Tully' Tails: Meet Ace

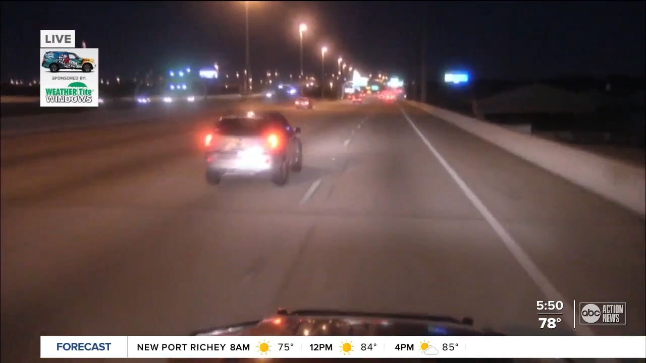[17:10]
We are approaching the Salmon Connector right now, cruising at 54 miles per hour. Taking it nice and easy out there this morning. You'll notice there are no delays approaching 275. Coming up, the 2022 Special Olympics underway in Orlando.